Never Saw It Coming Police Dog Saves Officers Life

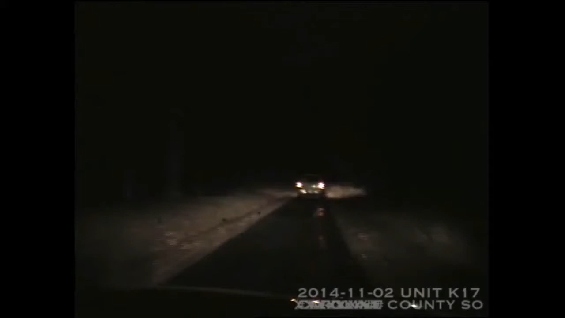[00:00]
County, traffic. Traffic, East Shore Drive, going to be on a white Ford F-150, a 250 pickup, going to have a lift kit. Tags unreadable, unknown occupants, continuing eastbound East Shore Drive.